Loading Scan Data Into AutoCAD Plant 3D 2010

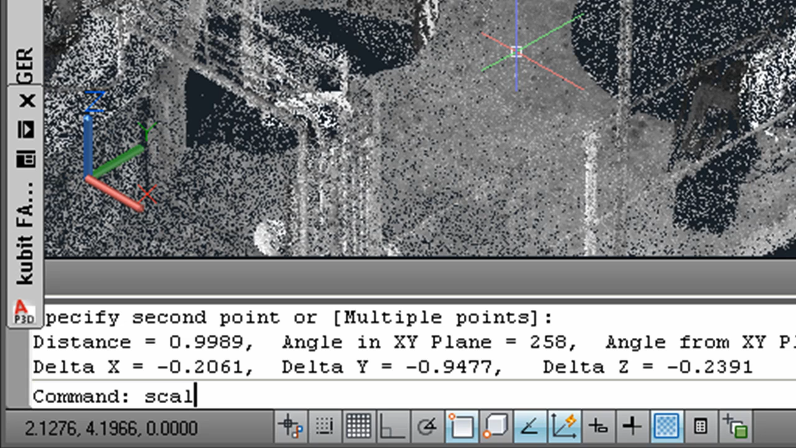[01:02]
As Plant 3D is working either with inches or millimeters as working units, you will have to scale your point cloud. Therefore, type in the scale command, pick one point with the cursor from the point cloud. Then you type in 000 as base point for the scaling.
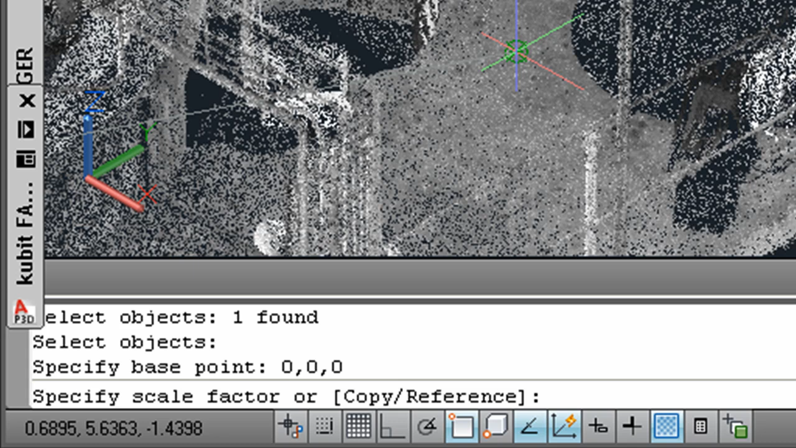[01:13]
And if you want to work in millimeter, type in 1000 as scale factor.
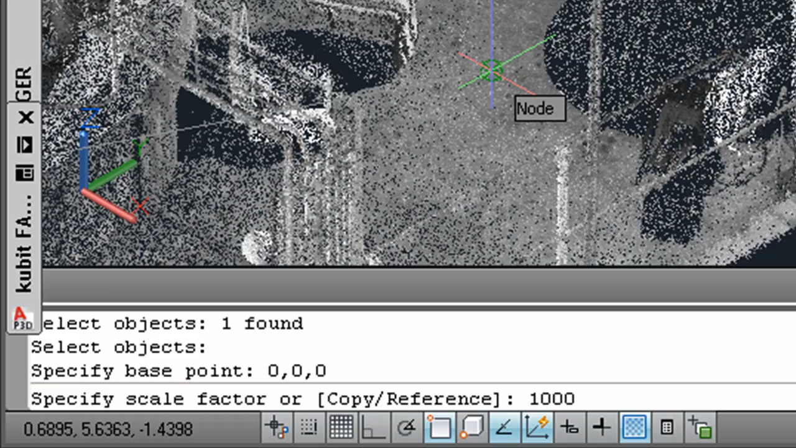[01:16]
If we are now zooming back into the corner of the platform,
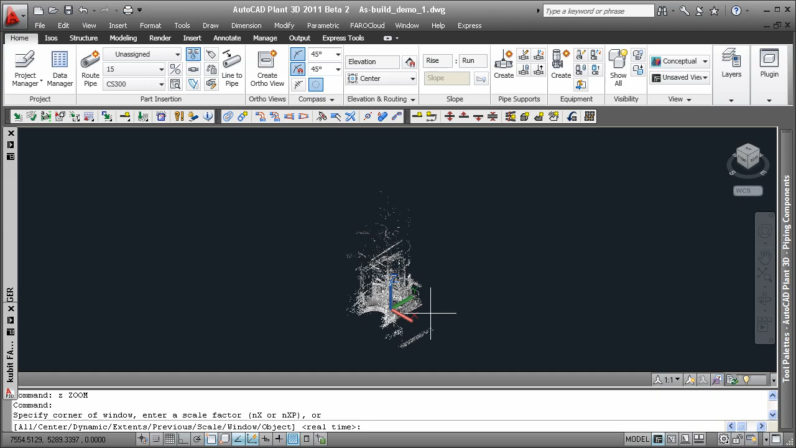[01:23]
we can verify that the scaling worked correctly.
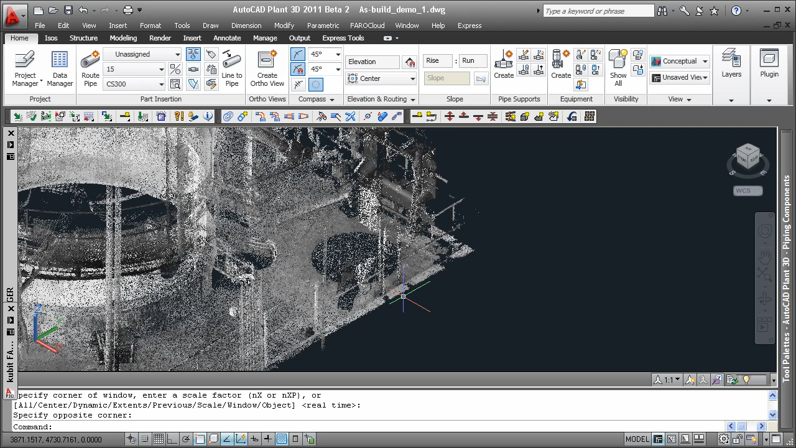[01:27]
This time, the distance reading between the two poles of the railing should be displayed as 1000 millimeter instead of 1 meter. Type in dist to start the distance measurement and pick one point on each pole of the railing. Here we go. The distance is displayed as 1051 millimeter, which is confirming that the scaling worked correctly.
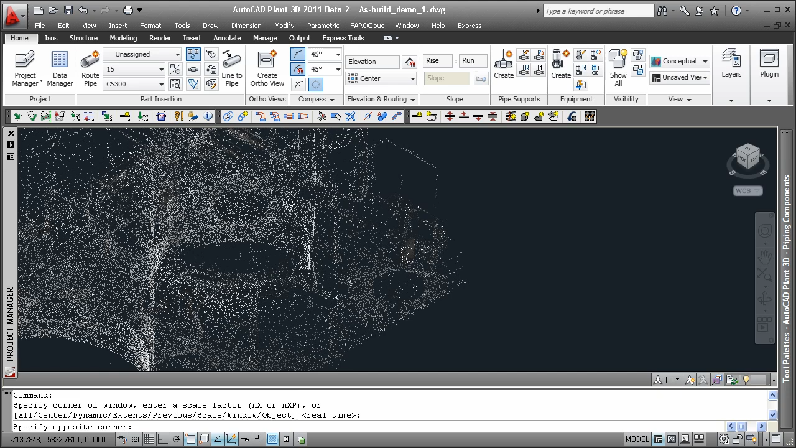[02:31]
As expected, the distance of about 1000 millimeter is proving that the point cloud is scaled correctly.
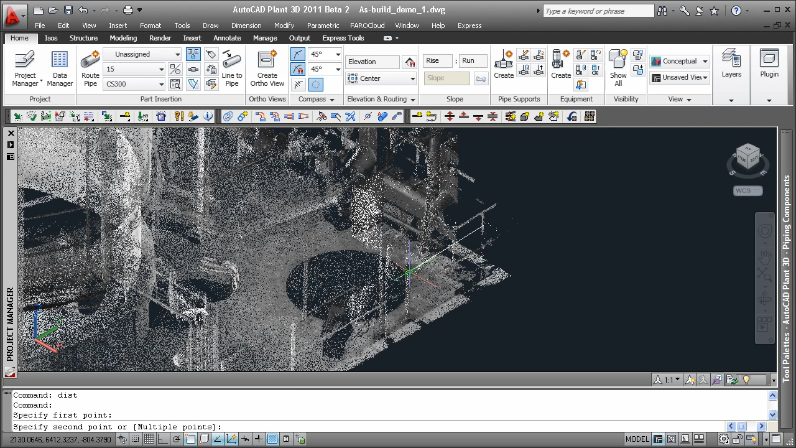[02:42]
Now we are ready for using our point cloud. Thank you for watching this tutorial. Thank you. Thank you.